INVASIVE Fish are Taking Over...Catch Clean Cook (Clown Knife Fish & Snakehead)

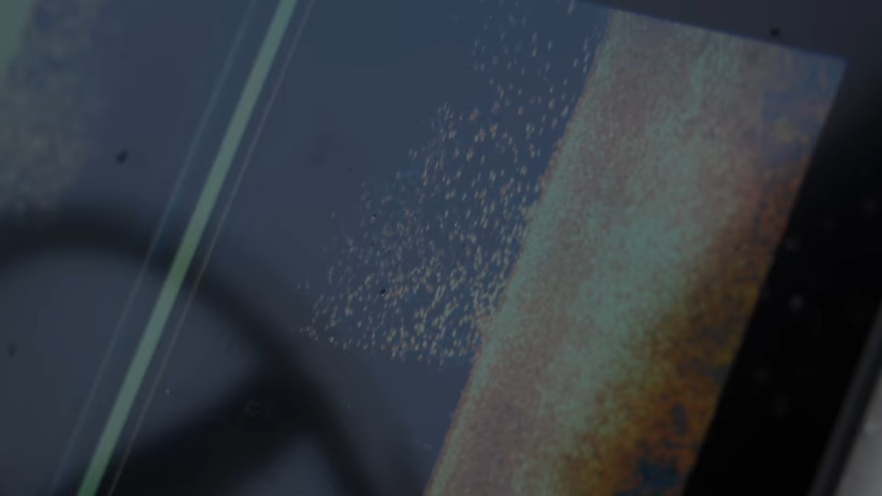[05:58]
So he's using the GPS and he's trying to mark these little bait fish. And what are you looking for, Johnny?